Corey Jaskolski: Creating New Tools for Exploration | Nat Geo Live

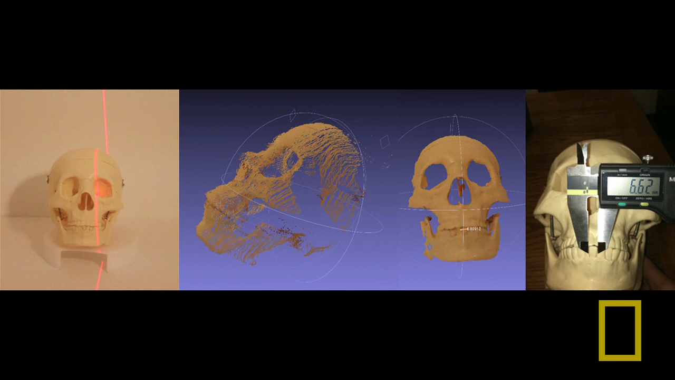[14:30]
From that point cloud, we generate a mesh which you're seeing in the second to last image there. And it's really hard to see in the picture, but there's a little line across one of the teeth. In this mesh, it's a true 3D model so we can measure things like a tooth and then we measure the real world object to show it's the same size.
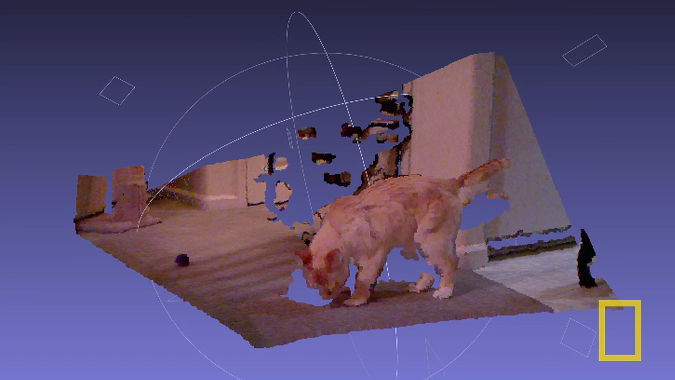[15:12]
So this technology uses infrared points projected out from it and it can measure the sizes of all these infrared points and it can develop a full 3D model at 30 frames per second as an animal walks past.
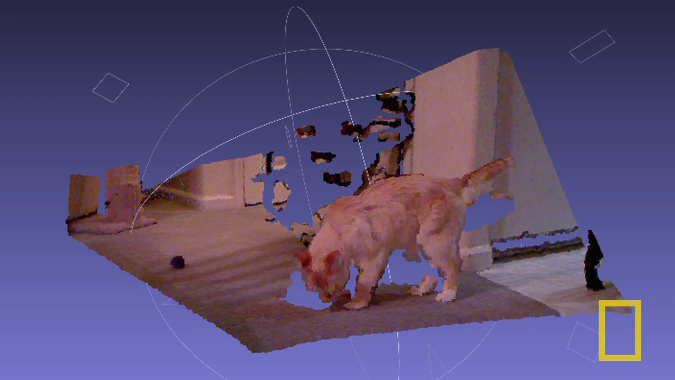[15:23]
And the cool part about this is this is actually just a hacked Microsoft Connect. So for $100 of hardware, we've built a camera scanner.